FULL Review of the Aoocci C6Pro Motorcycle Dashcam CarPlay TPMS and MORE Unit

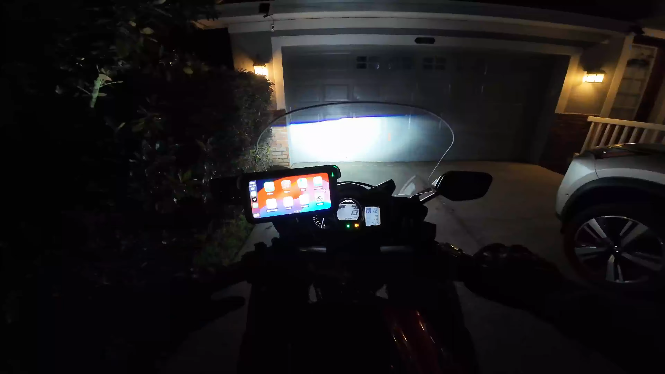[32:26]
all right time for the night ride oh and by the way this has no problem at all being on fully switched power in the fuse box just like the chiggy boots up no problem i can already tell the brightness is going to be way too high here at night there's no auto brightness so let's see that right there just matching my dashboard by eye that looks pretty good right about there somewhere around 10 15 percent not
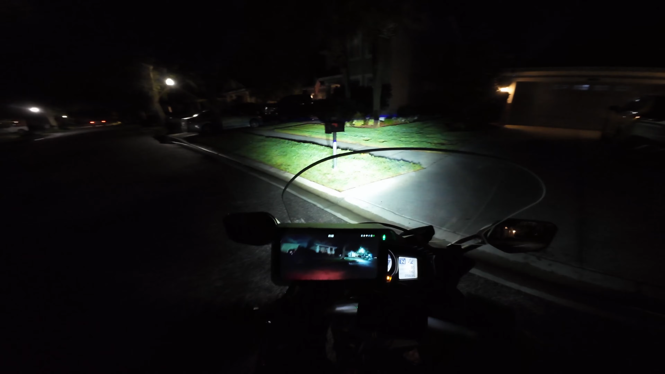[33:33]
hard for most dash cams even really good ones to read plates at night because of the glare the reflections off the plate itself and all that kind of good
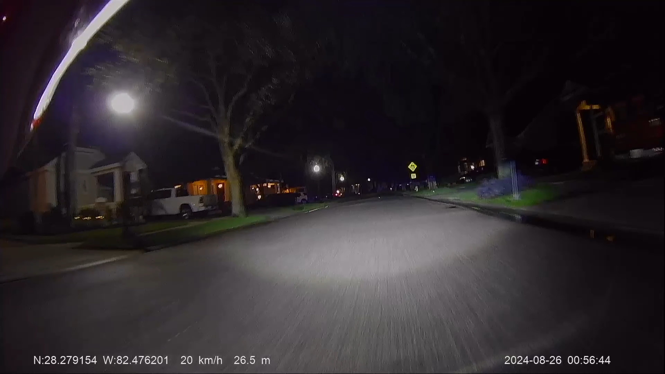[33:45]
stuff so that's not a make or break deal for any dash cam in my opinion if it ends up being very readable well that's just a nice bonus so as we go through here check out the front camera quality check out the rear camera quality this will be the for sure indicator if they're giving processing priority to front or if they're equal
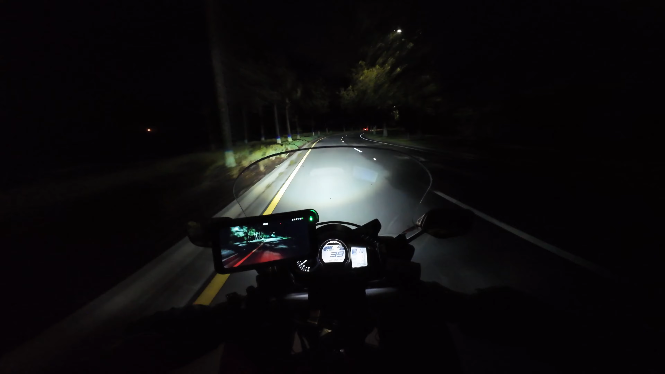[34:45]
now at night i'm gonna say that that green light i'm not sure what it's indicating i think it's just everything's good i would put a little bit of black tape over that because that is pretty darn bright it's twice as bright as everything else at night and my eye just catches it it's not you know glaring in my face or anything like that but it is a little distracting so we'll go through this parking lot here that's very well lit at night i think they still have some
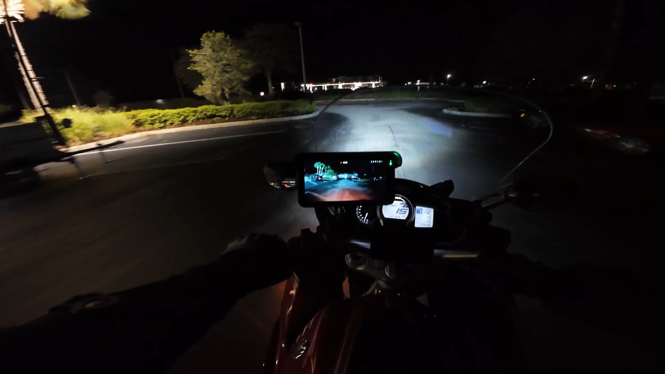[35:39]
pixelation there's no noise i mean it looks like broadcast tv
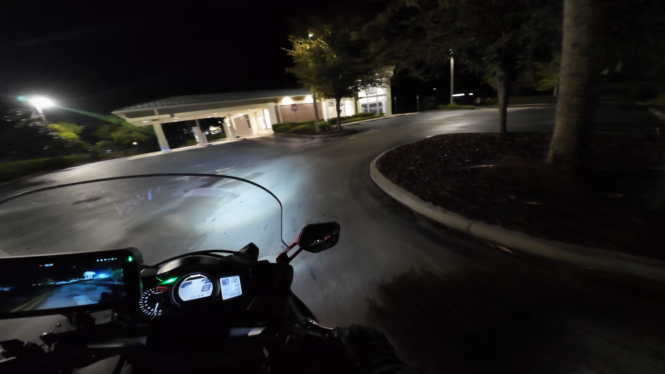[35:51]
if the footage coming off the card is just as good oh man that's going to be impressive and i'm looking at the rear camera all right let's wait for a car to go here so i can get behind it see what the light's doing here we go
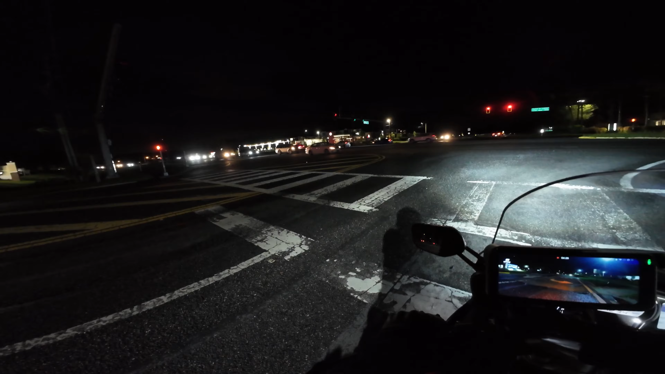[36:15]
see look at this rear view this is why i love having this up when i'm at lights just making sure that car is slowing down as it's approaching me i'm watching in the mirrors too but you get a much better angle from a camera let me tell you that man i can't get over how good that picture looks all right let's go catch this guy here's three car lengths
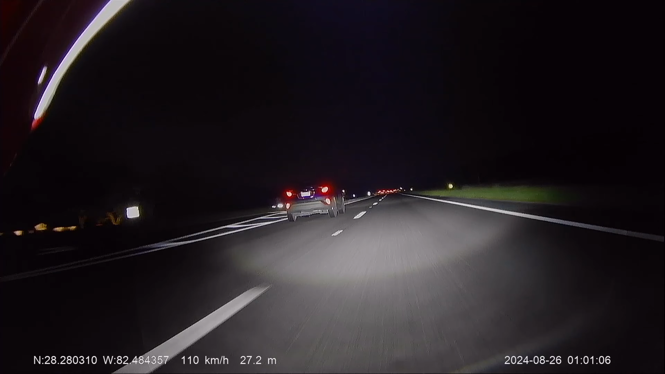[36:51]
headlights are coming off the plate here's two and one all right so far it's looking like a hit let me get into editing and i'll give you my final thoughts here and wrap this review up this